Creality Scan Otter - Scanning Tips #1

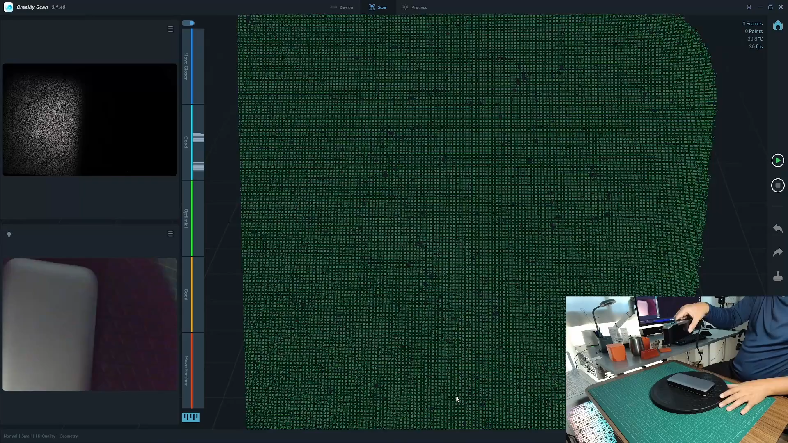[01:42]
Okay looks like we have a start scan now. See I can't even start to move the scanner.
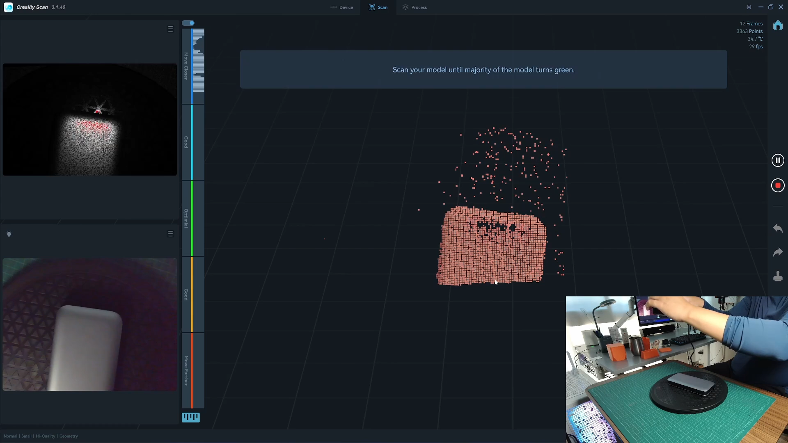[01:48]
It cannot lock onto the objects here. It can see the object but it cannot lock onto so it cannot initiate the scanning.
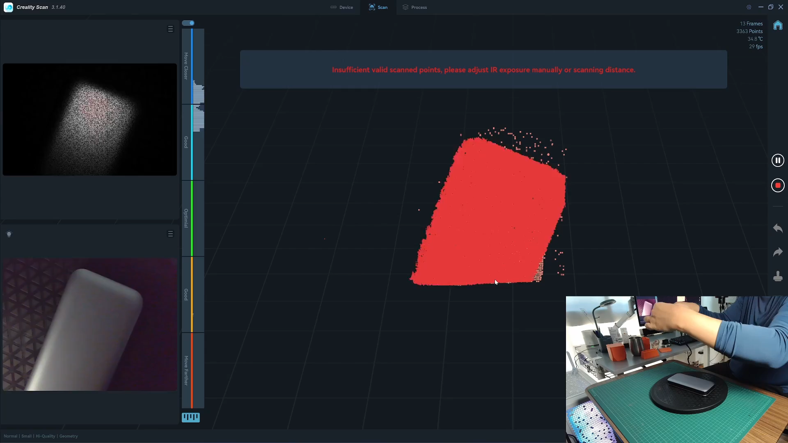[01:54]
So I will add some feature onto the side here just a small cube.
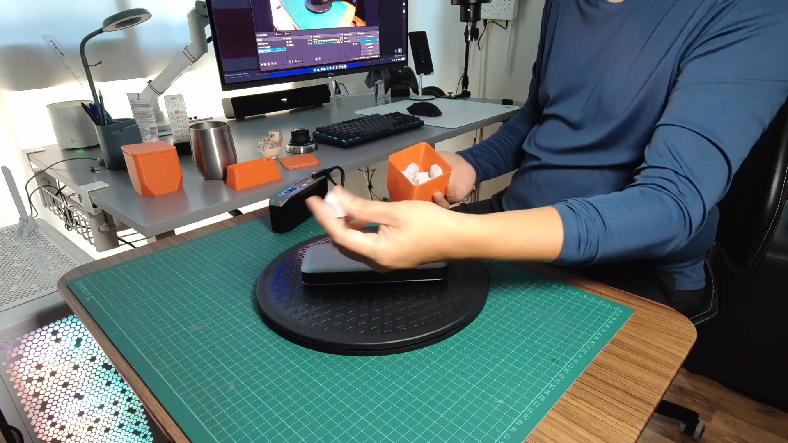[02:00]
Okay looks like we have it. I start the scan now.
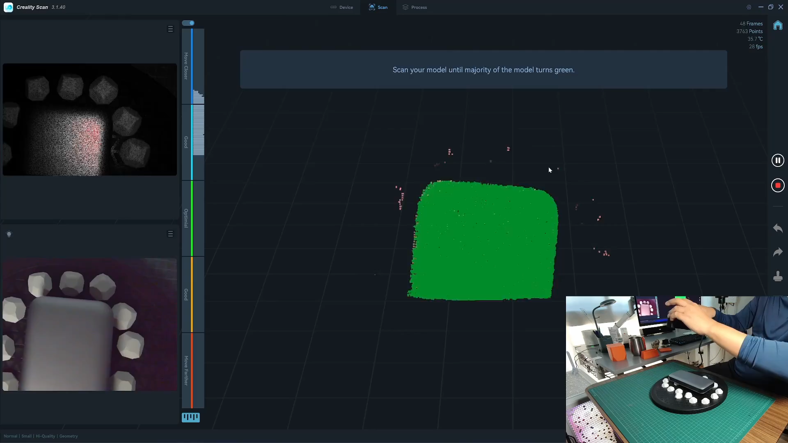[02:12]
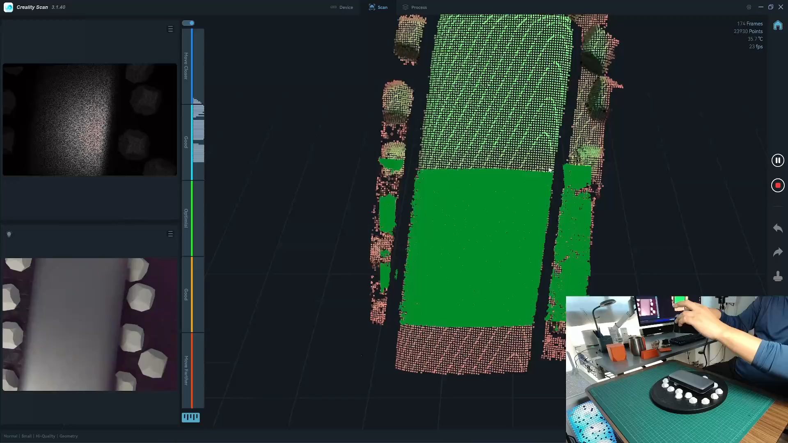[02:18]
Okay what we have here is that our feature is not enough or the size here.
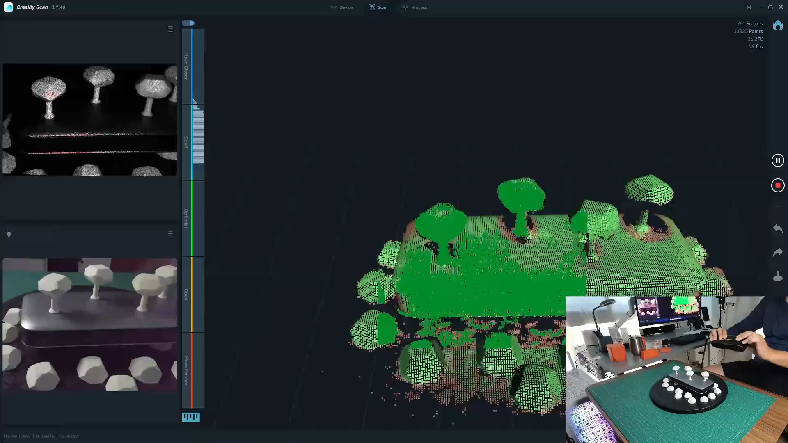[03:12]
This is what I can do right now.
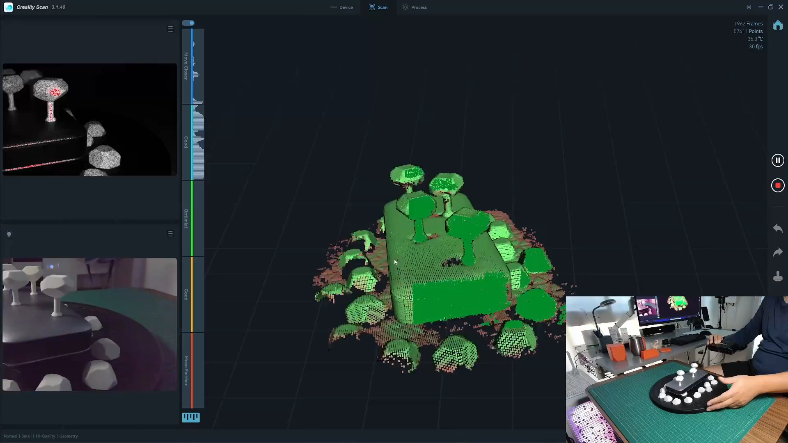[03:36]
Here we have it, I will scan the other side
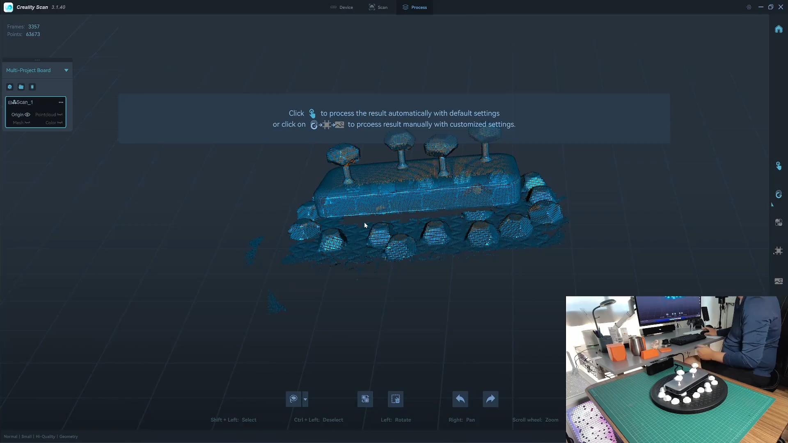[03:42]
Actually it has the same geometry, both sides here
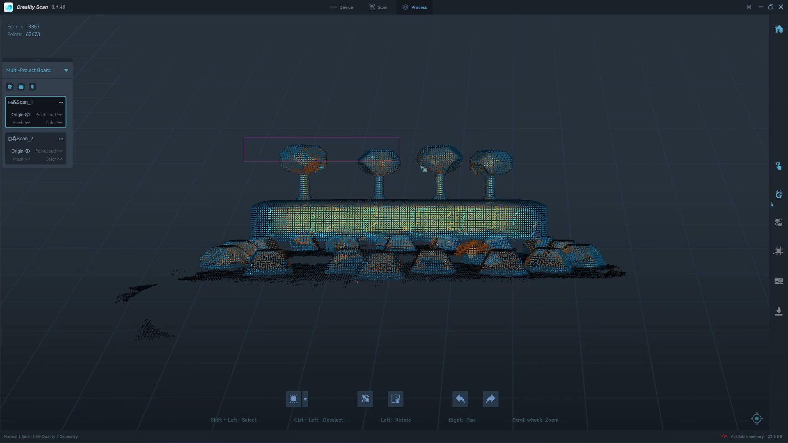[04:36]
choose 0.1 resolution which is very high I think it's too high,